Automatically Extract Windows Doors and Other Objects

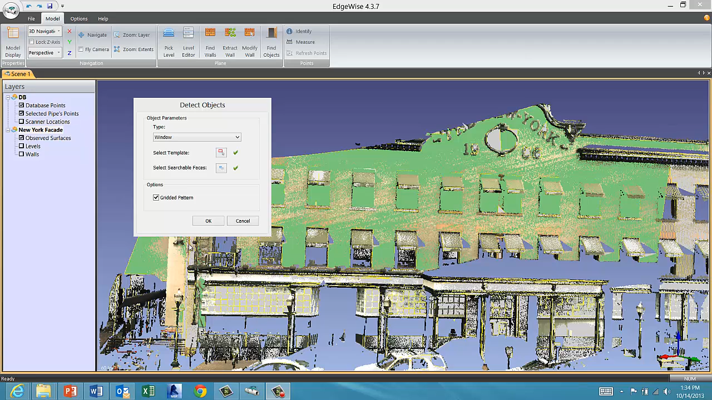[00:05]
Edgewise Building has powerful new object recognition technology that can identify and extract features such as windows, doors, and other repeated objects from a data set.
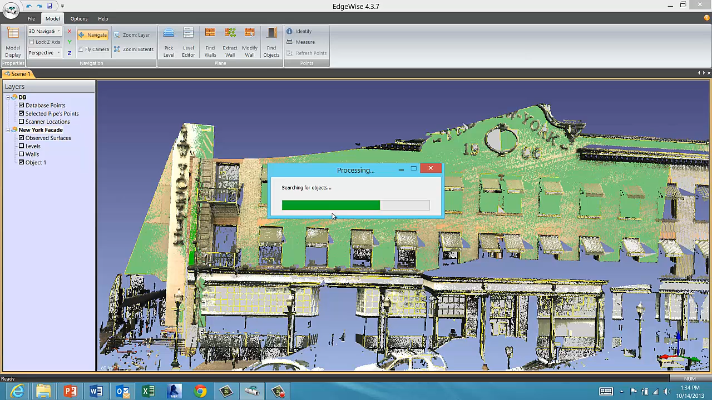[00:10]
So step three in the Edgewise Building modeling workflow is to extract Revit objects, windows in this case, from your point cloud.
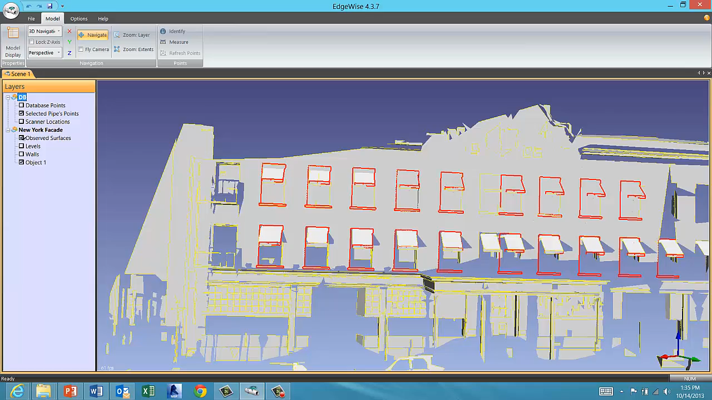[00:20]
Here's how it works.
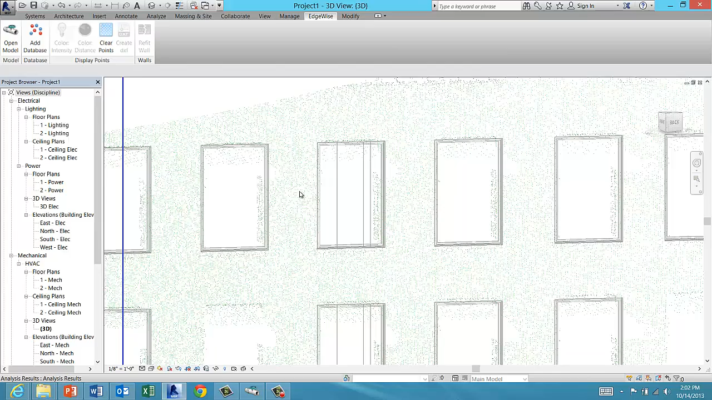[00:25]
Click the Find Objects button in the Model tab.
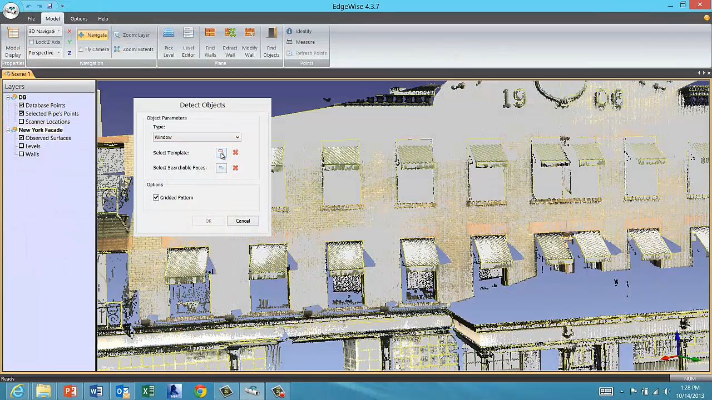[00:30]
Next click the Select Template button and draw a box around the object you want to detect. This will designate the pattern that the object recognition algorithms will search for.
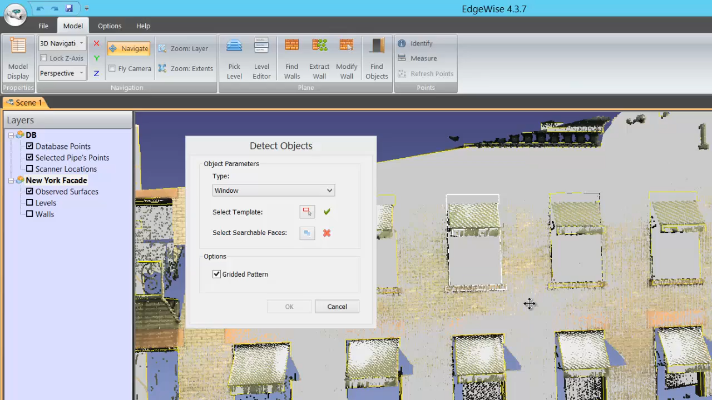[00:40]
Then click the Select Searchable Faces button, then select the wall or walls on which you want to detect the object.
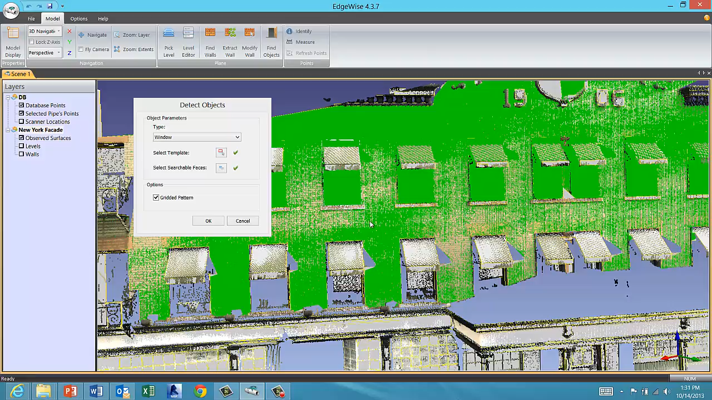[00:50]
You can select multiple walls by holding Shift and left clicking.
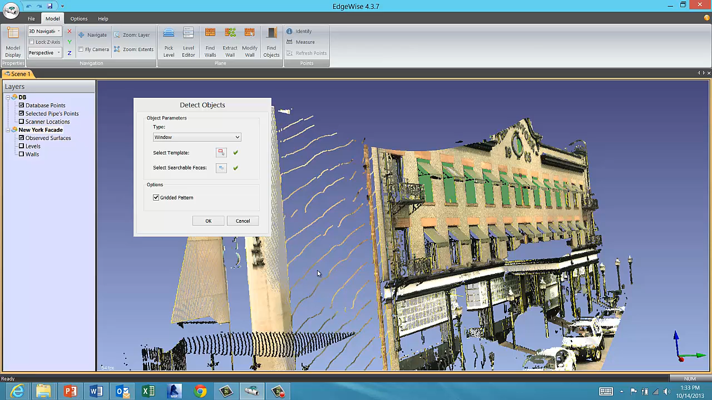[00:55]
If the windows are in a gridded pattern, as they are here, click that option for better results.
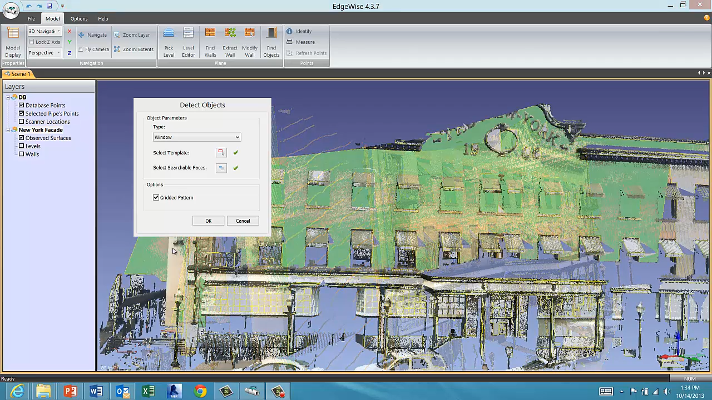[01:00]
Click OK and Edgewise should find most of the matching objects in the specified walls. You can see that the algorithms found nearly all of the window openings and most of the awnings.
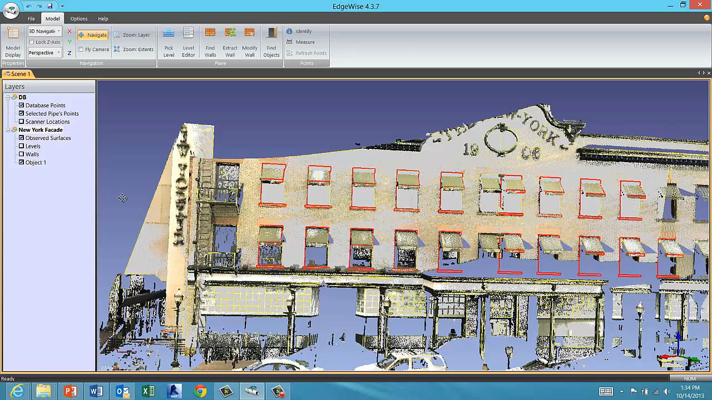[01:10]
When you bring the results into Revit, only the window opening is exported and converted to a window family.
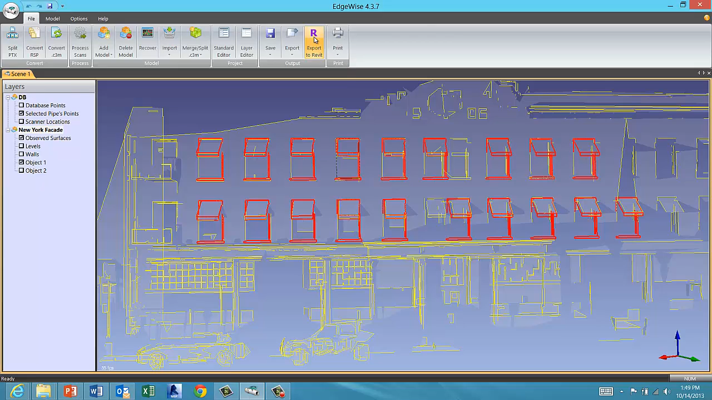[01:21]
When you export your Edgewise model to Revit, the model object groups will export as proper families in Revit.
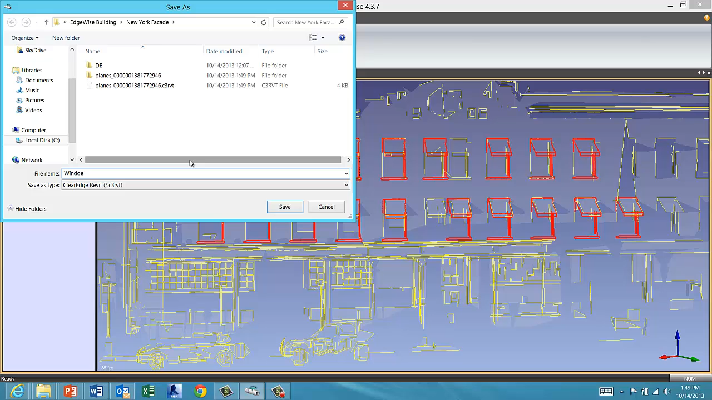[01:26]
To export the extracted objects, click the Export to Revit button.